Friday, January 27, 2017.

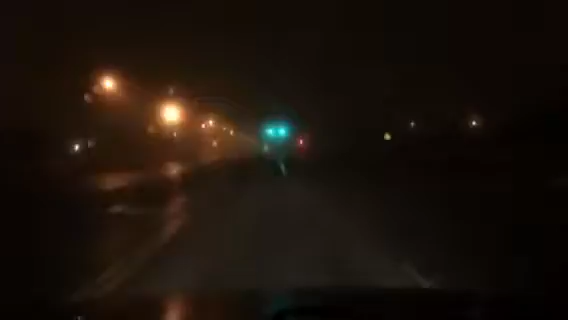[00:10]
We are getting some freezing drizzle right now, but parking lots are, as Paul Raines would say, like the glass. So be very aware of that part of my commute in this morning.